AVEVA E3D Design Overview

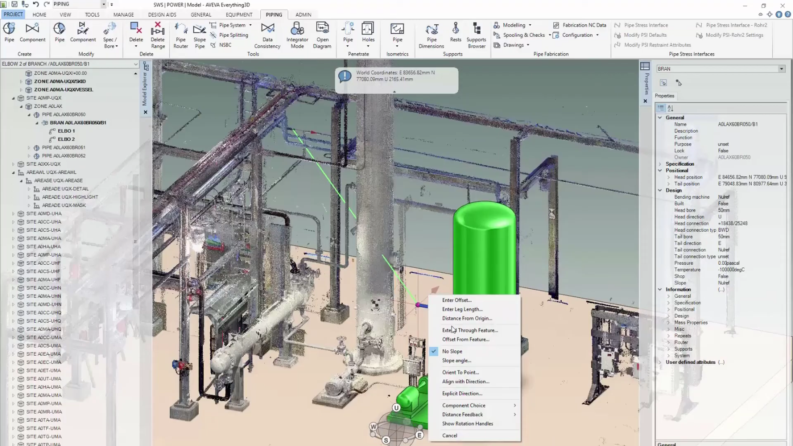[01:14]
And for customers working in brownfield or revamp projects, there's no need to model the as-is situation, just tie the new model into the existing by directly using the laser scan.
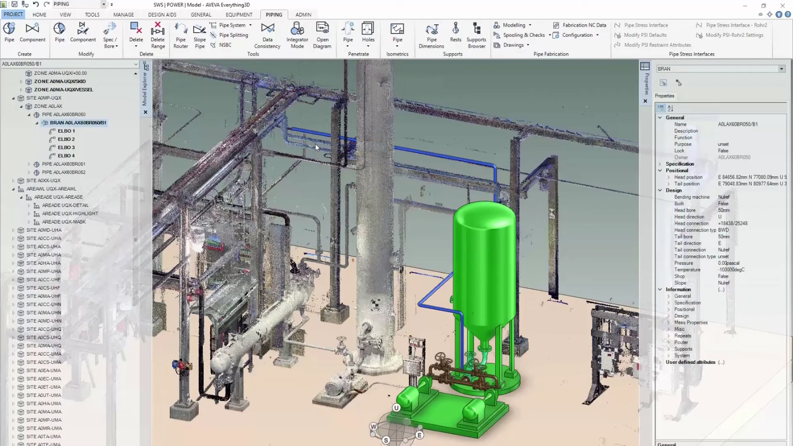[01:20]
As Aviva E3D Design is a data-centric application, it's the data that's the source of our reports,